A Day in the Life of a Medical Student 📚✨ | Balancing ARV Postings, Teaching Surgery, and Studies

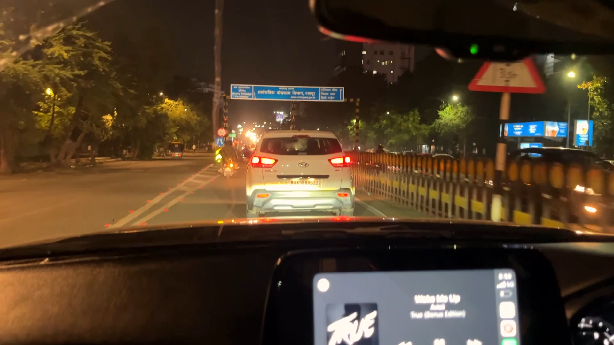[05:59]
Later in the night, we went on a little car ride around the Nashik. Our final destination was the tea stall.